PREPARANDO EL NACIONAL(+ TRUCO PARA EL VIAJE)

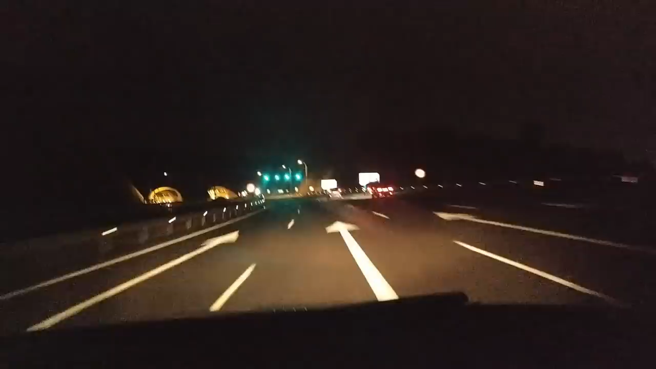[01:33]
Vamos a cruzar túnel y para adelante. Hasta ahora, perro, Castilla la Mancha, grábalo, corre, corre, corre.